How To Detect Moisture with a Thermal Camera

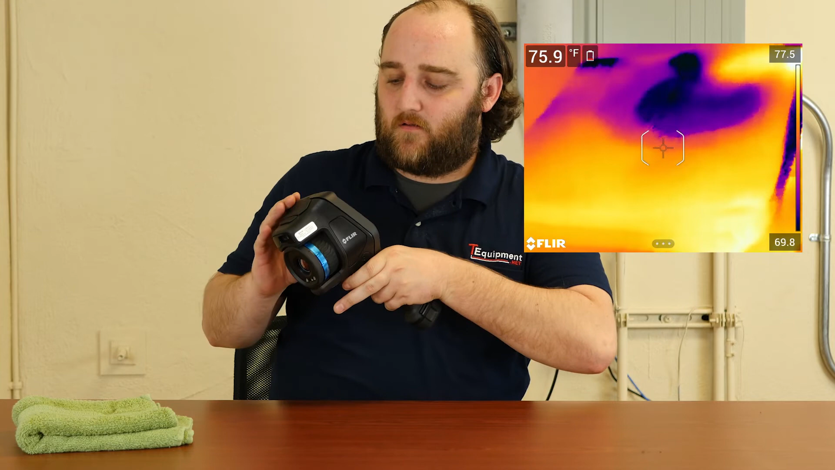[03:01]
On screen: spot 75.9°F
As you see most of the towel is pretty dry. At least visually it looks pretty dry right? I touch it feels like the standard consistency of my bath towels. But under closer inspection with the thermal camera I can see a distinct temperature difference in this spot and this spot and then looks like there's a little bit on the inside.